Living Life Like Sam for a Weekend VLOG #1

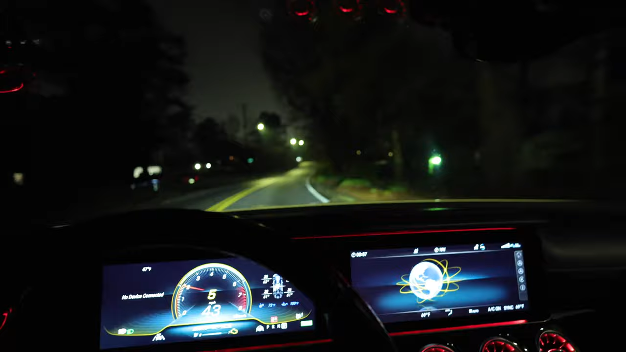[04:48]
And it be blowing me because I can't hear no burbles or pops since that O2 sensor is messed up.
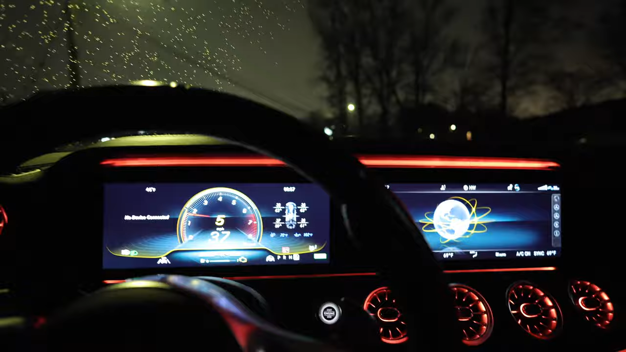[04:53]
Ooh, that's a left. Let me get a nice view of the road. What am I doing? But yeah, without that O2 sensor, man, this car ain't the same. I'm not gonna lie.
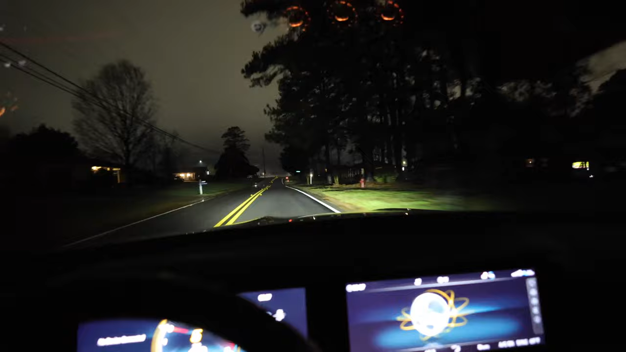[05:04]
So I'm about to be getting that replaced real soon. y'all stay tuned, and I might take y'all along the ride, man.